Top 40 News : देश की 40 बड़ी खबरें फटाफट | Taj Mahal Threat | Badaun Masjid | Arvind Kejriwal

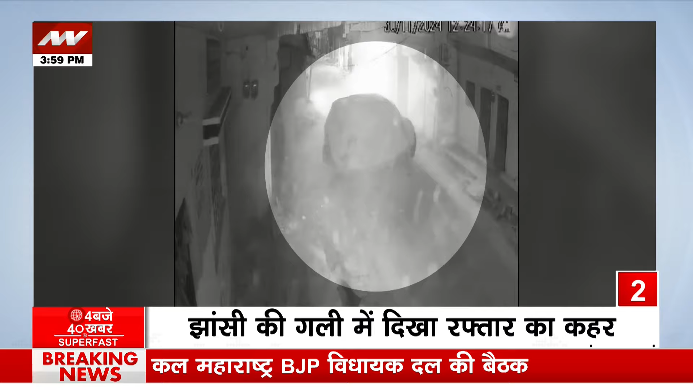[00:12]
UP के जासी में गली में खडी कार को तेज रफ्तार कार ने मारी टकर आगे जाकर एक चबूतरे से टकराई कार CC TV में रेकॉर्ड हुआ हाधिसा